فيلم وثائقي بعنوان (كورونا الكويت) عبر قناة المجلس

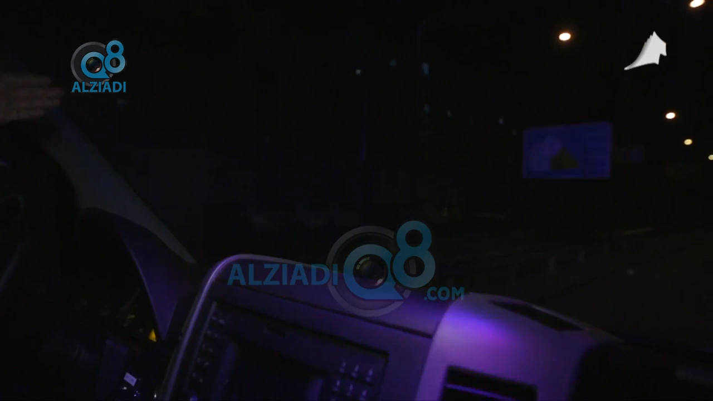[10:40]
هذا المدخل يمكن الإخوان يشوفونه. الحين راح ناخذ الجولة سريعة تشوف الأوضاع شلون والسيطرة الأمنية في هذا الموقع.